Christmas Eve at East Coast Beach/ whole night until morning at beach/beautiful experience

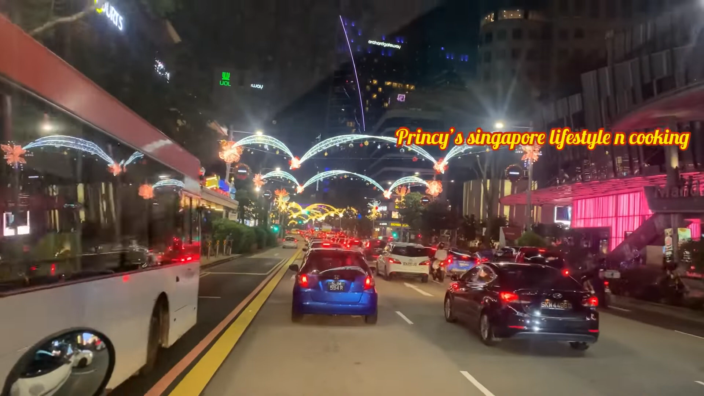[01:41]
எல்லா பக்கமும் அப்படி பயங்கரமாக ஜொலிச்சுக்கிட்டு இருந்துச்சு. சம்மூர் இந்த குட்டி குட்டி லைக் அழகான பட்டர்ஃப்ளைஸ் ஃப்ளவர்ஸ் சொல்லி தீம் ரொம்ப அழகாக இருந்துச்சு.